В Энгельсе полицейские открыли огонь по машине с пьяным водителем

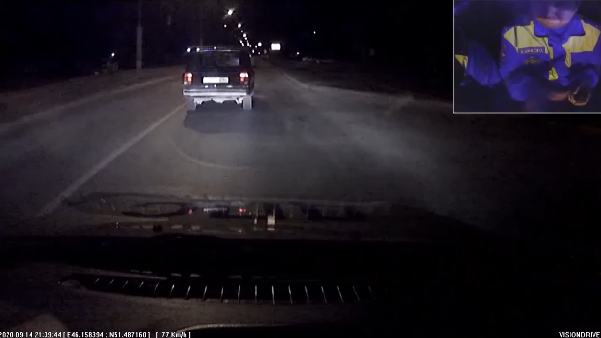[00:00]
Останавливайся, ошибешься! Останавливайся, говорю! Пожалуй, только в голливудских фильмах блюстители закона хватаются за оружие при любом удобном случае.
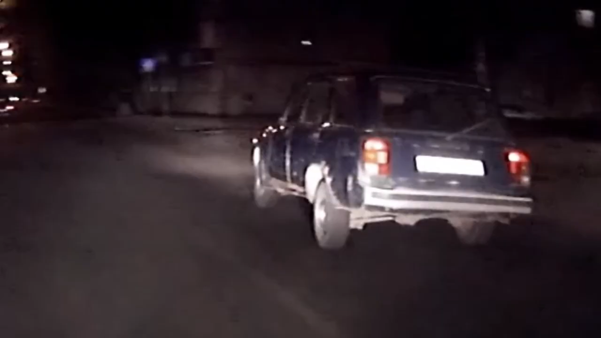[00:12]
Для инспекторов ГИБДД это мера исключительно. К ней прибегают лишь тогда, когда злоумышленник создает реальную угрозу безопасности людей и игнорирует требования сотрудников.
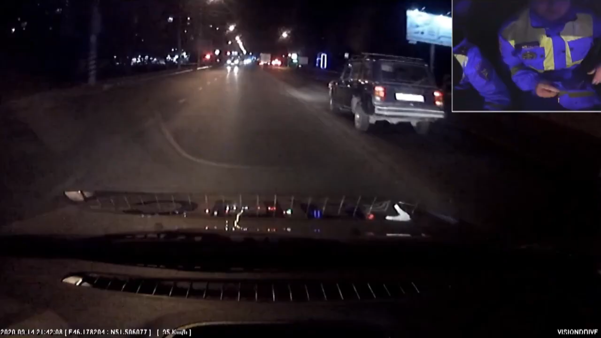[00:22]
Яркий пример – ночная погоня на улице Хендельса.
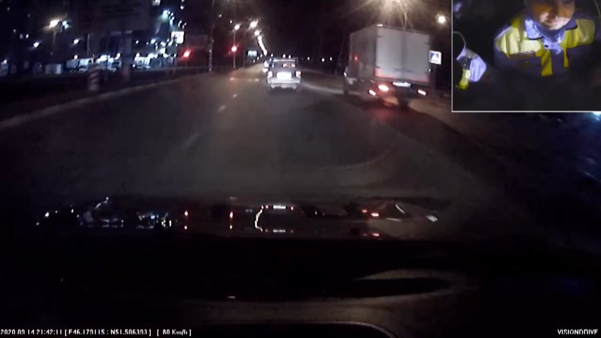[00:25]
За рулем ВАЗовской четверки нетрезвый водитель. И пусть его машина далеко не спорткар,
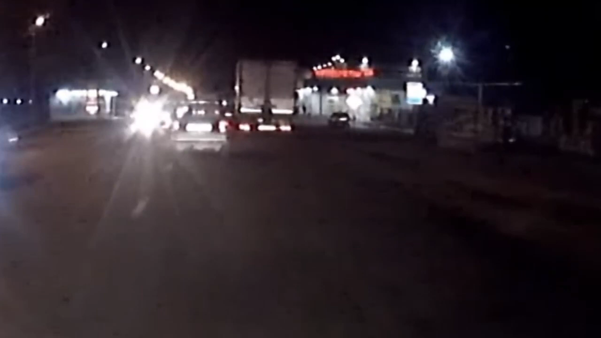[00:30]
но пьяная лихость и безрассудство компенсируют нехватку лошадиных сил. Выезды навстречу, маневры на грани жизни и смерти могли бы привести к трагическим последствиям, если бы неумелые действия полицейских.
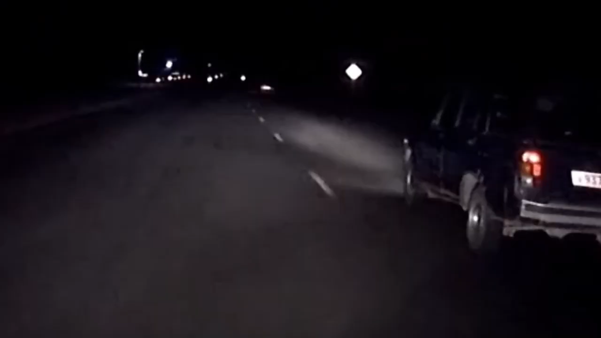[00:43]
Открывай огонь! 21-04! Огонь открываю! Огонь открываю! 21-04! Три экипажа преследования вынудили злоумышленника свернуть на
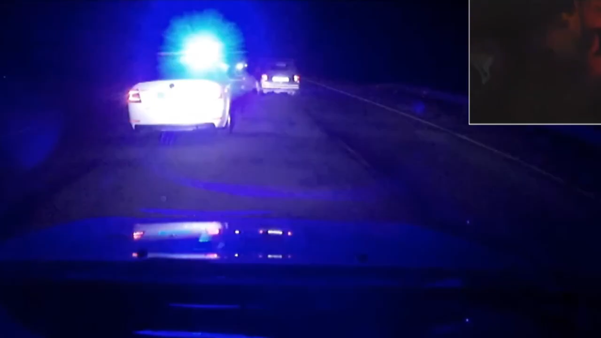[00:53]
второстепенную дорогу и выехать на менее оживленную трассу за пределы спальных кварталов.
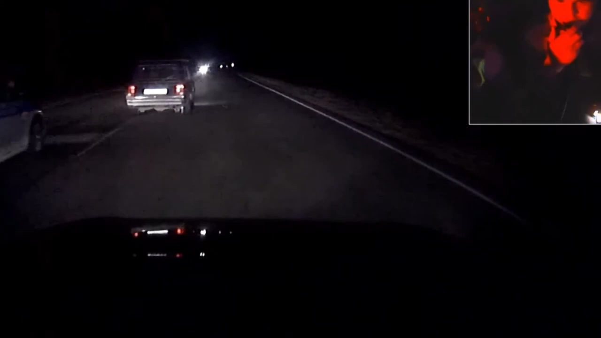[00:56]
Лишь после 10-го предупреждения о применении табельного оружия и абсолютного равнодушия со стороны правонарушителя, инспекторы производят несколько прицельных выстрелов по задним колесам автомашины. После серии заносов и езды на ободах водитель до последнего продолжал давить на газ.